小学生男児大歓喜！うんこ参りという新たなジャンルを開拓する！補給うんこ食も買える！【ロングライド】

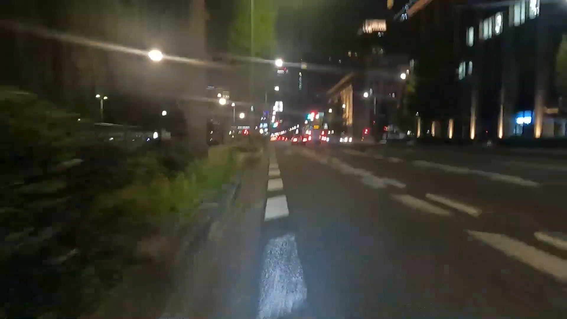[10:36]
いやー東京に帰ってきましたーはい
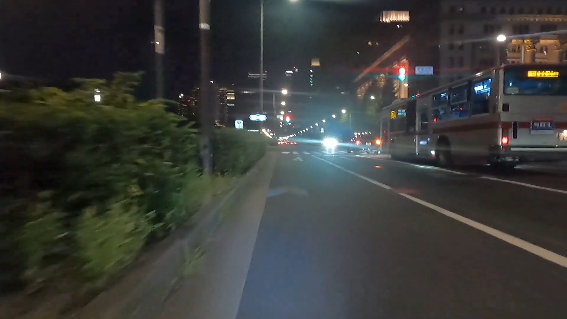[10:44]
イリア駅皇居の前ですねー